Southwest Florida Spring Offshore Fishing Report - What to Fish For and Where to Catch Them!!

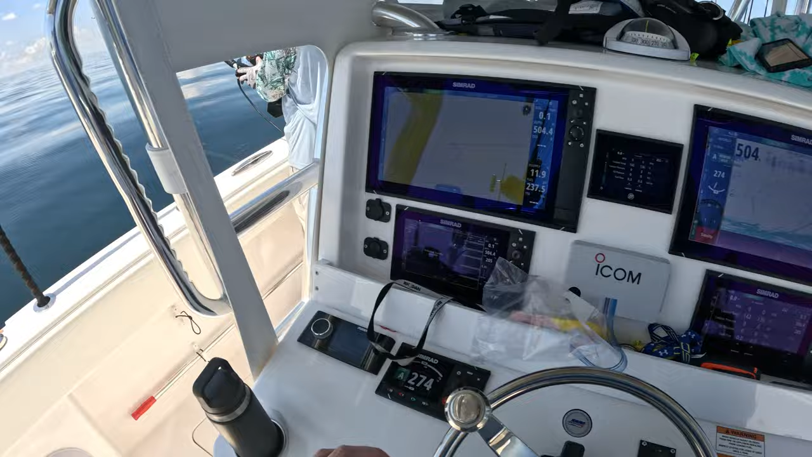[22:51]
Look at that. That's the bottom we got right now. Dude, what are you doing? You hand cranking it? I just wanna see.